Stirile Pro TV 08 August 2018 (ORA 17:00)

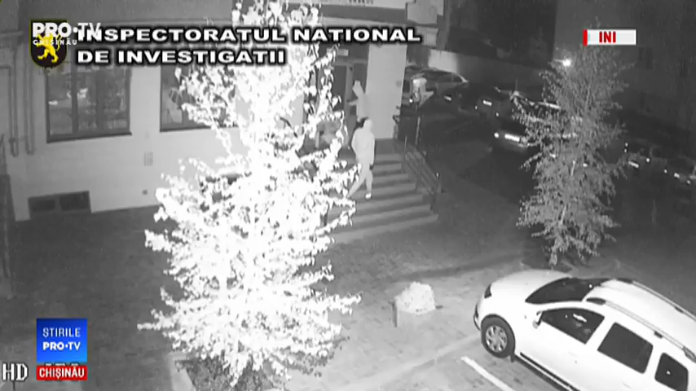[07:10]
în timp ce hoții dau spargerea într-un local Să vede cum aceștia au rupușa,